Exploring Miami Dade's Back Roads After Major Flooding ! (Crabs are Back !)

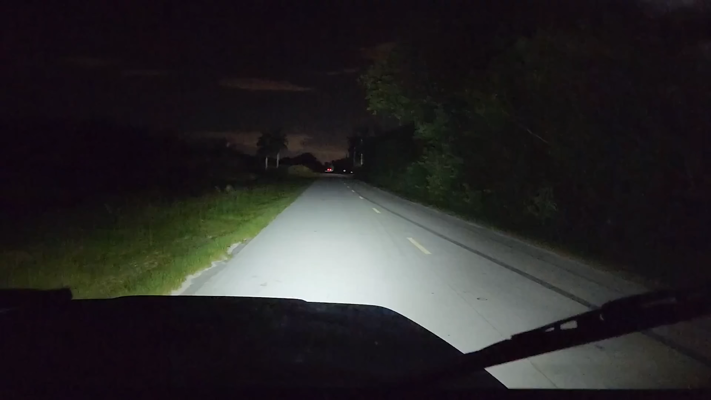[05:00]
like a dog. Oh, it is a dog. Wow. A poor... He's out here catching crabs. A poor dog catching crabs. No, that's a homeless dog, bro. Yeah. That's kind of sad. I'm sure he's out catching crabs. All right, Ozzy, go straight. This is it, guys.